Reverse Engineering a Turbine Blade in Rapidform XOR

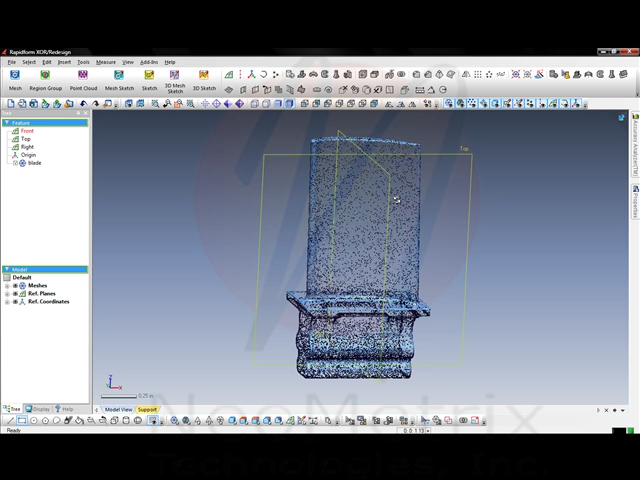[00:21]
The scan data here is already aligned so our first step is going to be region group the entire section so that we can be able to pick planes and curves off of it.
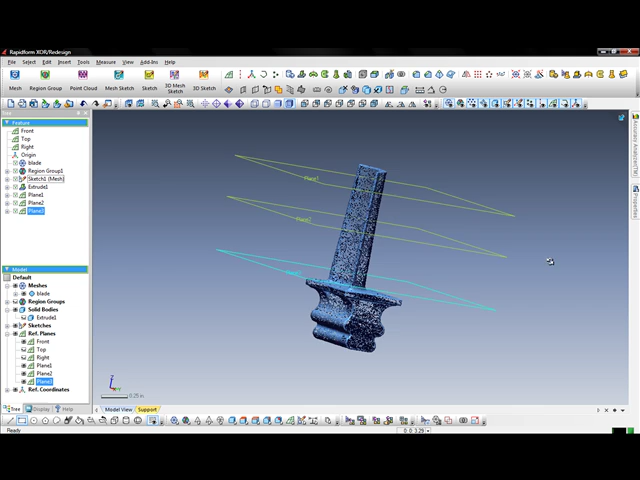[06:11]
With the three stretches complete, we can show all three of them.